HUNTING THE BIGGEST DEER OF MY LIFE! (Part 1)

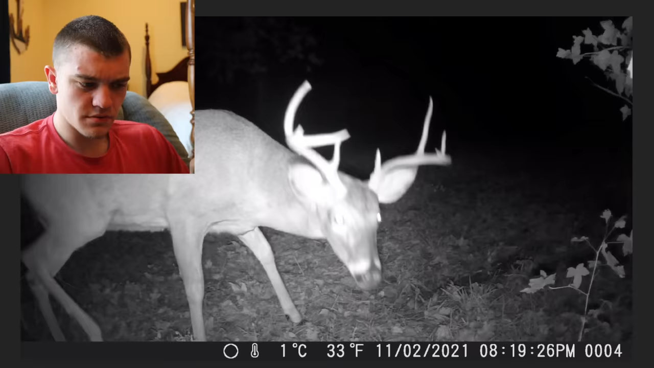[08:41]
Okay, yeah, that's him. Oh my goodness. Oh look, is he pooping? Oh my goodness, dude. That is literally the biggest buck of my entire life. And then we got this Cujo coming in here thinking he hot stuff. Guess what, Jake, son? Big boy just came and peed on it. He's doing the little licking branch thing. The branch above the scrapes, even more important, because that's where they put a lot of their scent. So we got a video right here. Let's see if the doe does anything. She looks at the camera. I don't know. She didn't really do anything. I think this is the third different buck we've seen.
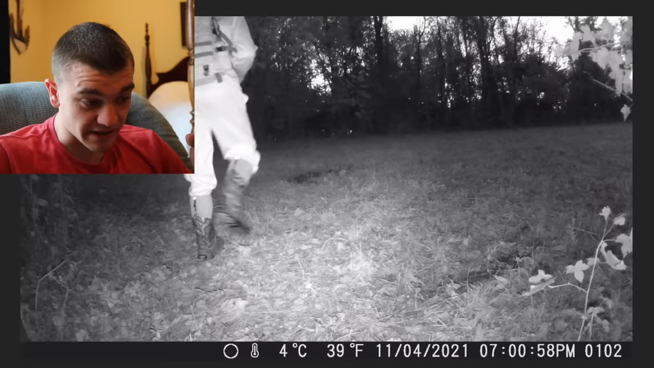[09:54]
There's me leaving the evening, didn't see anything. Like a really solid, oh my gosh, is that bigger than Rock Band? Is that bigger? That's not even Rock Band. That's bigger than Rock Band. That's not Rock Band. That's not Rock Band. Rock Band's the wide one. This is Jeffrey. He's kind of tight. He's also an eight pointer, also a shooter. Yeah, it's Jeffrey though. Rock Band is wide. Jeffrey, tall.
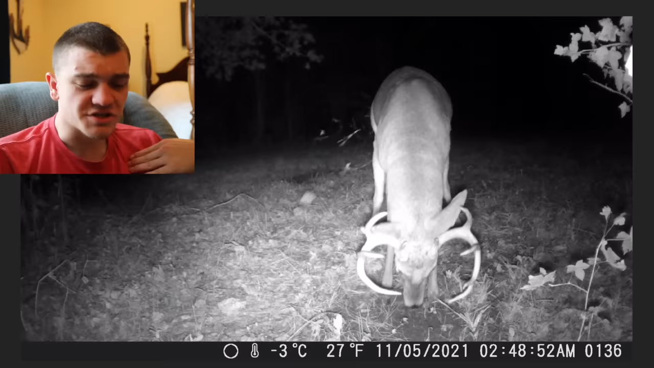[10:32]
I feel so privileged to have this footage on a KG trail camera. Oh my gosh. Look at him just breathing. That's borderline scary.